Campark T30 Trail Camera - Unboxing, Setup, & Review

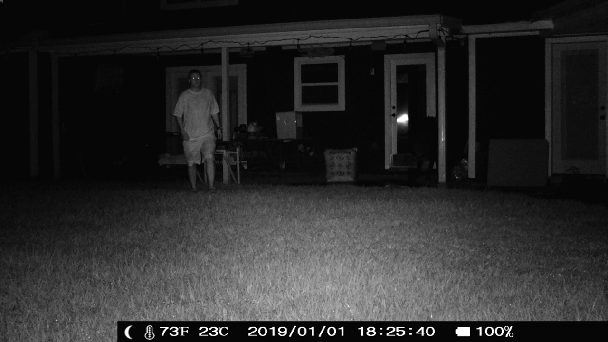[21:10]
It doesn't look like I had a very good close-up. The trigger speed and reaction on it were pretty quick, so it was hard to get around and get a good picture of it. And then the video is pretty similar. You know, you can see what you're looking at. I think it's pretty good for public land use.